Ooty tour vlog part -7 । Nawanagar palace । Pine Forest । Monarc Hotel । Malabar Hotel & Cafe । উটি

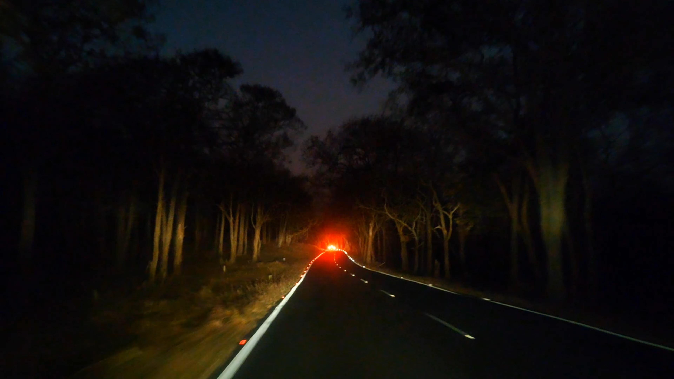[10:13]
মধুমালাই আর বন্দিপুরের জঙ্গলের মধ্যে দিয়ে এক রোমাঞ্চকর অভিজ্ঞতাকে সঙ্গে নিয়ে আমরা পৌঁছালাম রাত 8টার সময় মহীশূরের CPWD গেস্ট হাউসে।